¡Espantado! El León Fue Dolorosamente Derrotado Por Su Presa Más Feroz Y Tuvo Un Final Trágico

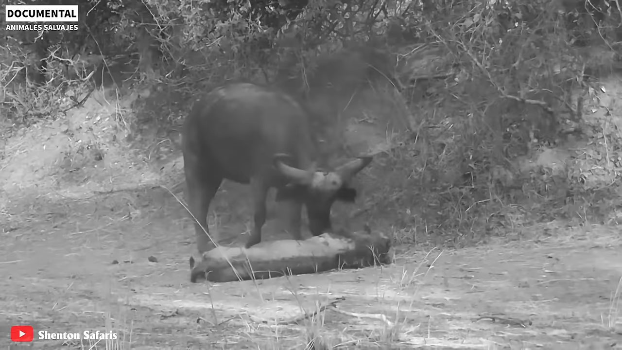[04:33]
Sin embargo, decidió utilizar las pocas fuerzas que le quedaban para cazar a un búfalo adulto.
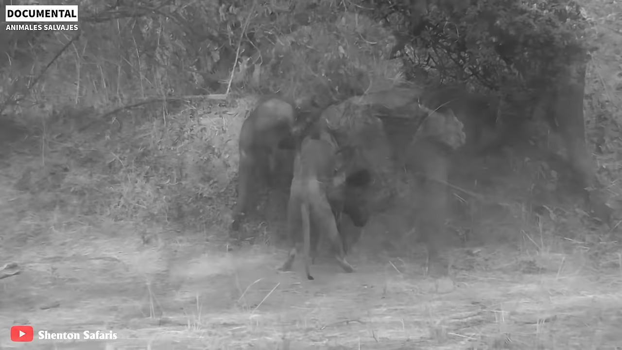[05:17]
Cuando el búfalo estaba a punto de irse, el león siguió saltando y abalanzándose sobre la presa por detrás.
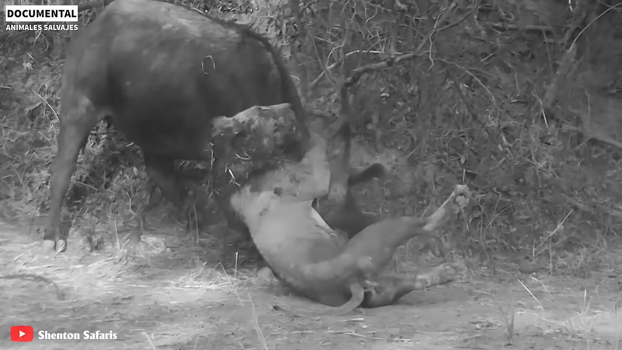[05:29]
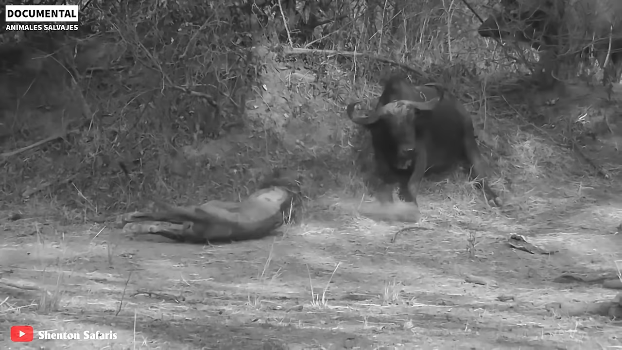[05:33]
Por supuesto, el débil esfuerzo del león solo hizo que recibiera más contraataques al enemigo sin tener la oportunidad de dar el golpe final.
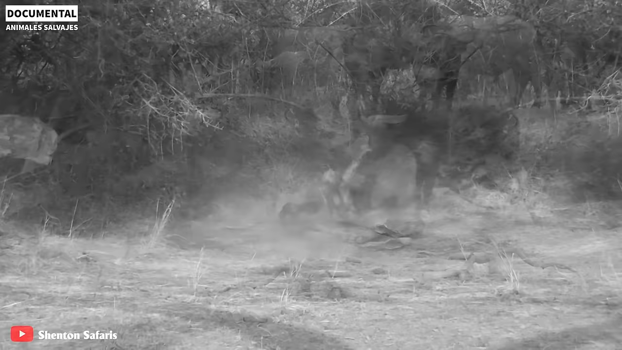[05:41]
La cámara capturó una escena de caza nocturna de león.
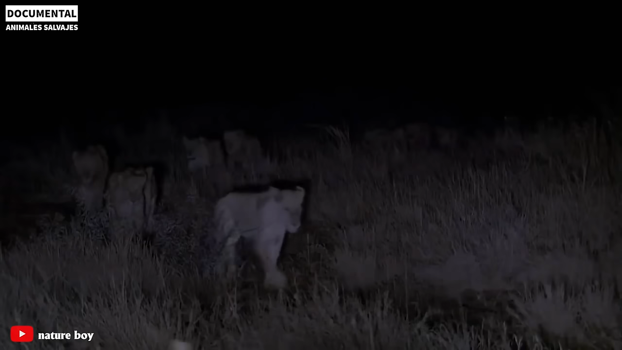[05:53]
Un hipopótamo adulto aparece en el marco. El león se acercó y atacó al hipopótamo. Inmediatamente después...
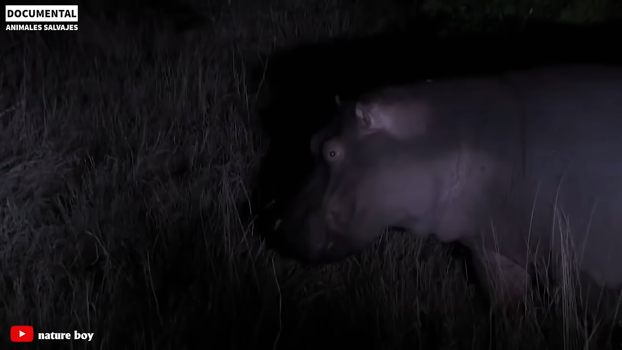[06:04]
Toda la manada de leones se acercó y atacó.
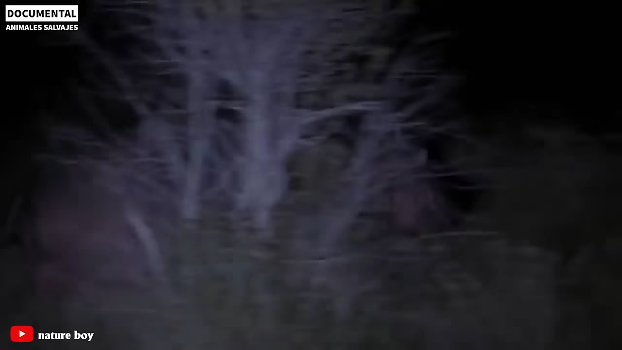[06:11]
Con la presa juntos. Los leones de unos 15 están tratando de atacar y descarrar al hipopótamo.
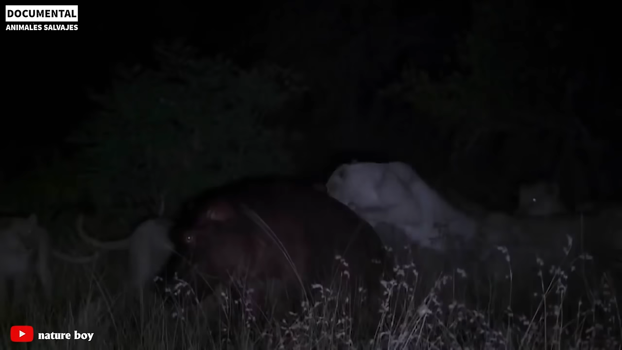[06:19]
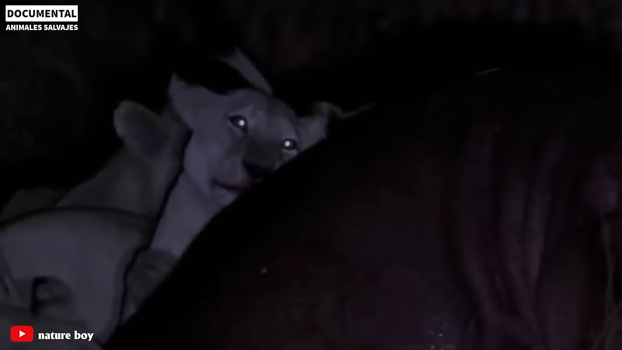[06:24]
Un león salta encima de un hipopótamo para controlar a su presa. Sin embargo, esta presa era demasiado grande.
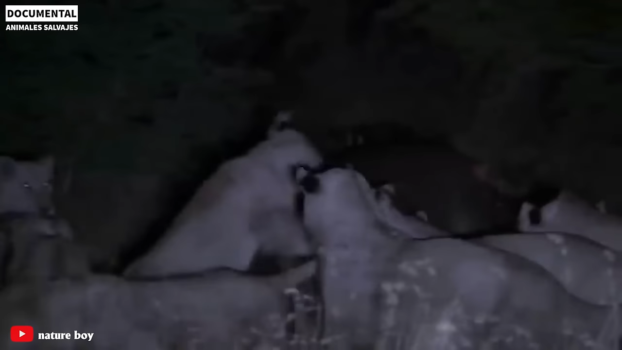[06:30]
Se defendió y escapó de los formidables leones.
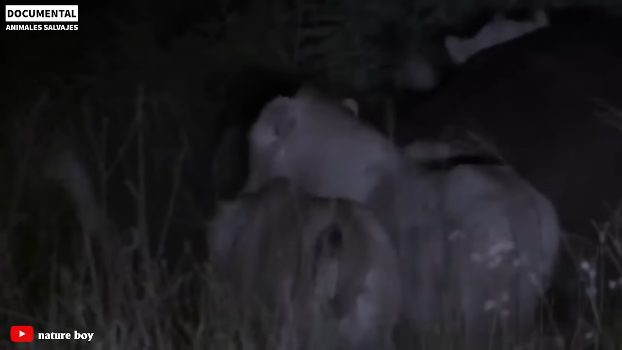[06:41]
A la mañana siguiente, las imágenes mostraron que en la sentienta batalla de ayer...
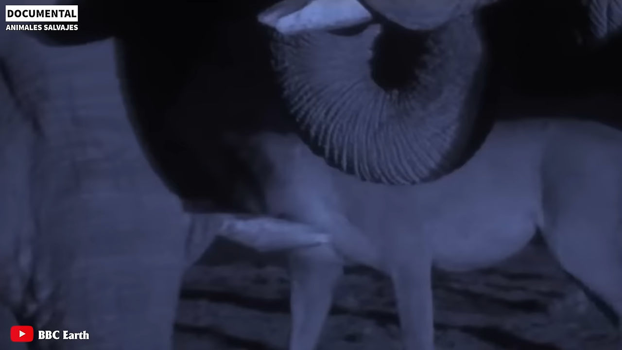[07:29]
Incluso los leones, cuando atacan a los elefantes, también reúnen a muchos para atacar a un elefante. A menudo, el bebé elefante será el principal objetivo al que apuntan los leones.
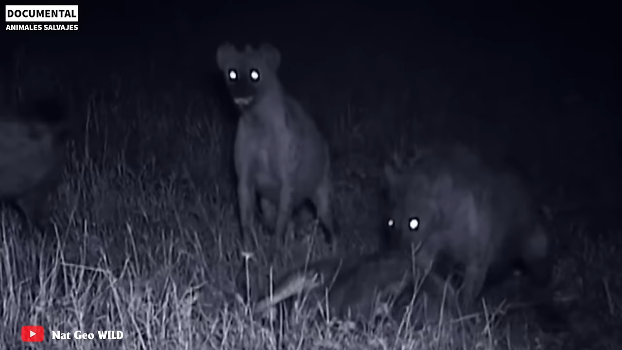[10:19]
Y esa criatura no es otra que las hienas.
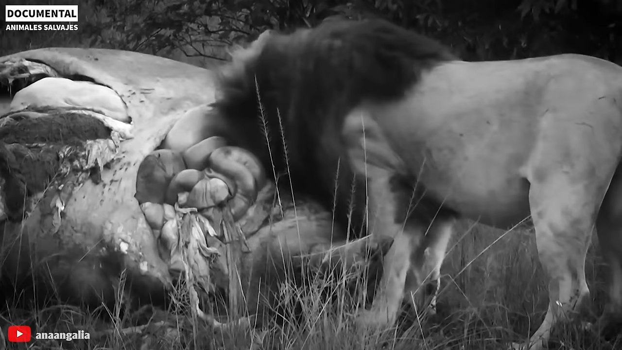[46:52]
El cadáver se había descompuesto y los animales se habían comido la mitad, descubiertos más tarde por los leones. Estaban un poco aprensivos, pero decidieron hacer esta comida de todos modos.
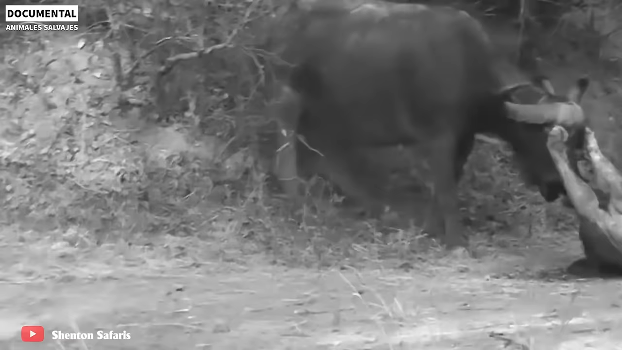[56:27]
Después de esa caída, el león resultó herido en la pata trasera. Huyó apresuradamente en otra dirección, renunciando a su intención de cazar. En otro escenario, se está produciendo un enfrentamiento entre un león macho y un búfalo salvaje. Cuando el león macho vio un búfalo salvaje solo, el león se apresuró a atacar.
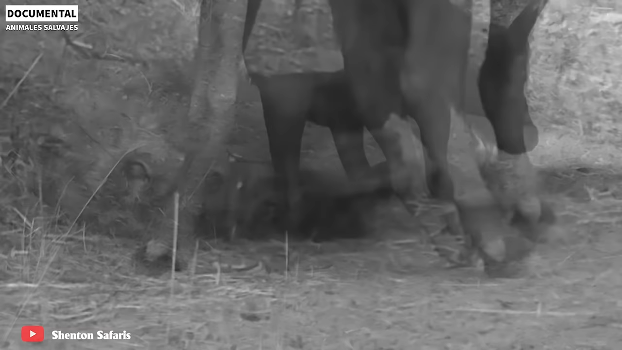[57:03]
El búfalo también trató de luchar ferozmente.
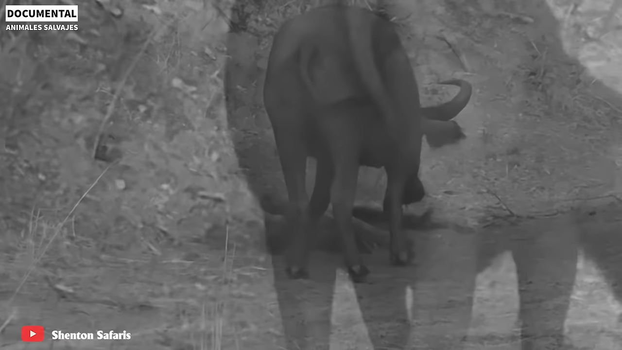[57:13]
Luego, el león intenta morder con fuerza la nariz del búfalo para asfixiar al oponente. Sin embargo, el búfalo salvaje era demasiado fuerte e hizo que el león no pudiera llevar a cabo con éxito su plan. No solo eso, el búfalo también se dio la vuelta para embestir al león. El impacto fue tan fuerte que el león resultó herido y no pudo ponerse de pie.